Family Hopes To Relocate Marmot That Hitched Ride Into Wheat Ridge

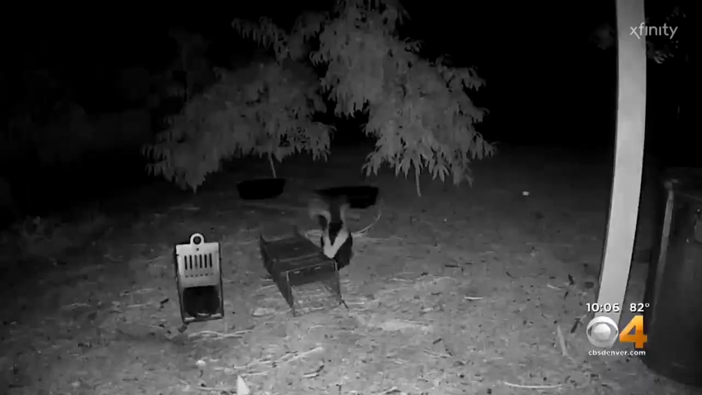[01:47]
So far, he's caught everything but the marmot, like the skunk. I wasn't happy to see that in the morning.